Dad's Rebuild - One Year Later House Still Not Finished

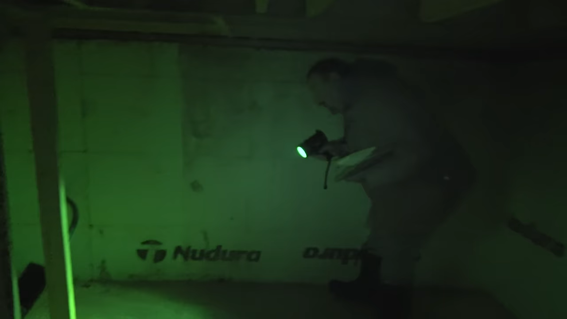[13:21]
there's a hole in the wall from outside that they put to put the line in there they
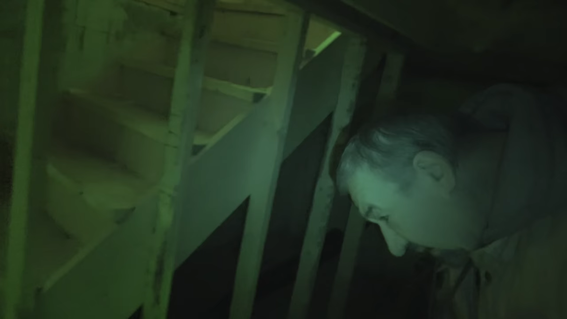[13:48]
on it and then here we have a 50 by 30 basement
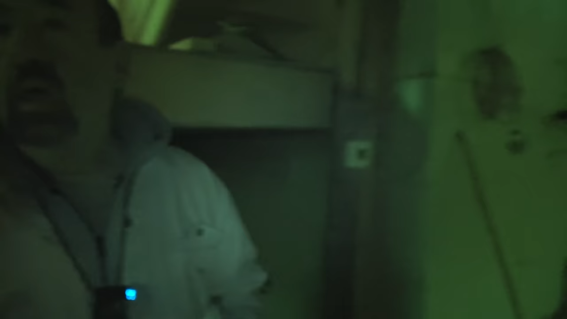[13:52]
it's wonderful so look it's so high those windows are really high like i mean you would how would you ever jump up there to get out you you would you'd
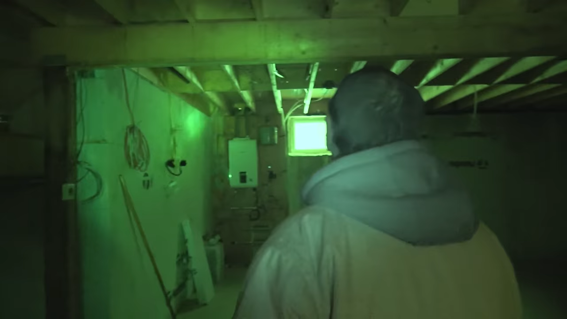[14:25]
here we have oh here's a very nice boiler system
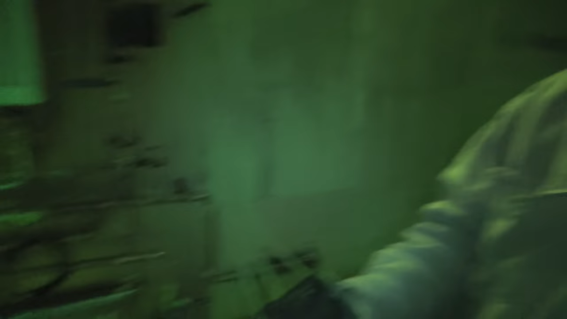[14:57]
this part here looks like okay you know they're getting something kind of right that's different guys that's uh and here up to see you see all your yeah you're in floor lines yeah but here in this basement there is only one plugin
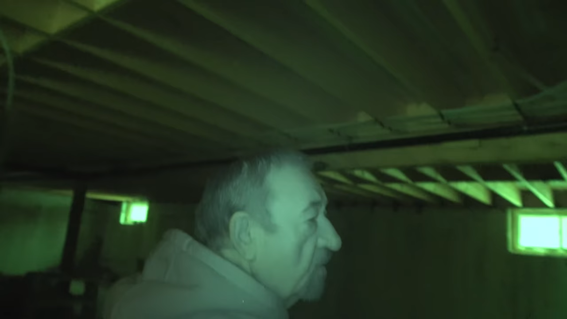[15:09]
it's here for a 50 by 30 basement that's only one plug one plug that's ridiculous you need to complain about that complain i have to scream about that i mean that's ridiculous yeah no that make look at all this space and he's got one plug no that's
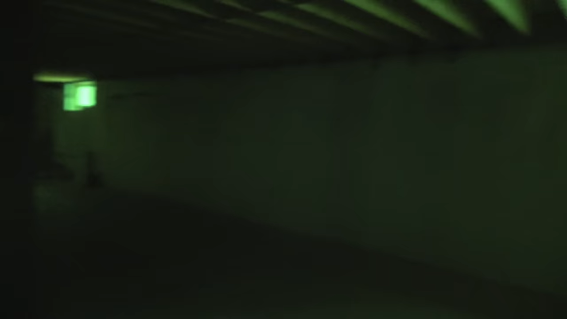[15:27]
you're not acceptable here you have the bowling alley the downtown redbridge bowling alley perfect
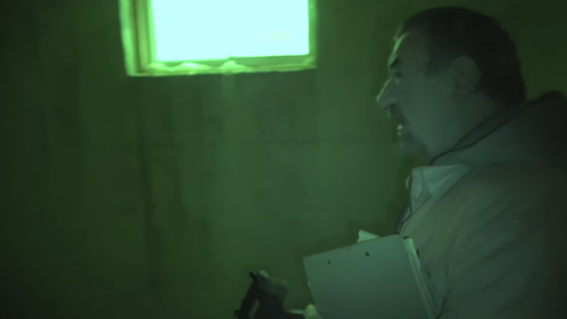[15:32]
we could put three pool tables in here you could but and here's your in floor heating with no pardon me here's what you're talking about my splitless duct my mini duct for my air
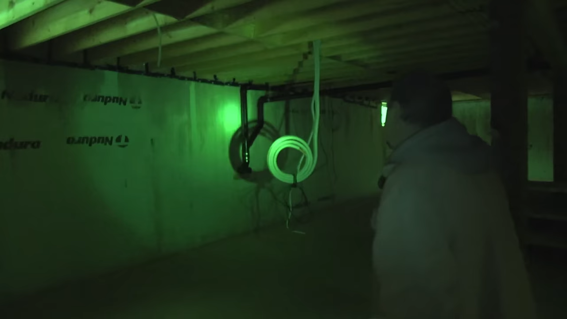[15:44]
conditioning and my heating there's the line here's the one line here run it there's the other line here